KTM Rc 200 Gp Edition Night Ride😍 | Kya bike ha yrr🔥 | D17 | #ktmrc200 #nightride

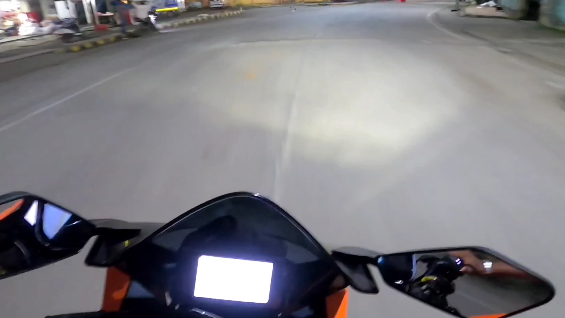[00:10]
और यह थोड़ा एक स्पीड बेकर दिखा नहीं हमको कम नहीं है यह छोटा बच्चा मुड़ के देखा भाई
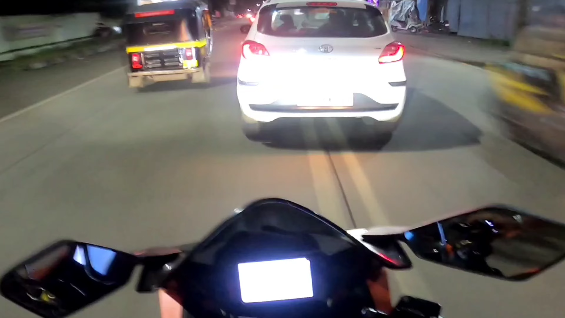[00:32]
बचाने दे पर एक तो इतने दिन वाद गाड़ी शड़ार भगाओ भी नहीं है और यह पावर और यह एक्जास्ट और और यह हमारे फ्लैसेक्स जिसके आप देख सकते हो
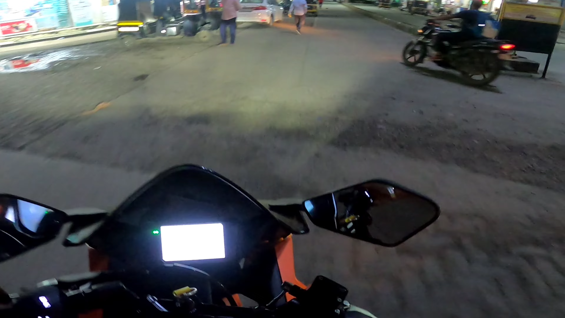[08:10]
और यह लॉंचिंग करने के गोड़ को बारी है तो यह एक रोड अच्छा था और यहां पर देखो भाई जलवा